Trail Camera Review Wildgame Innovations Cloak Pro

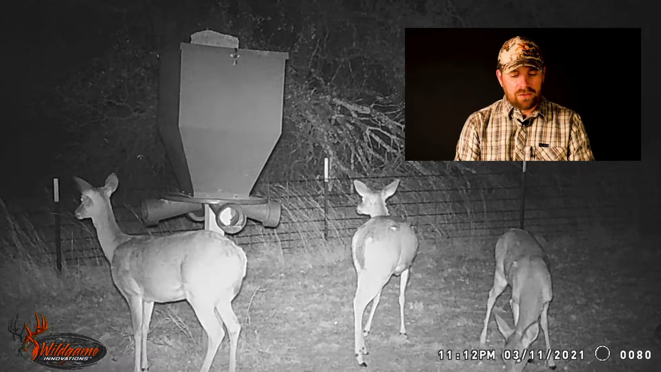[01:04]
So it's the Wild Game Innovations, Cloak Pro, 16 megapixels, 75 foot illumination range, three quarter of a second trigger speed and sensor up to 60 feet.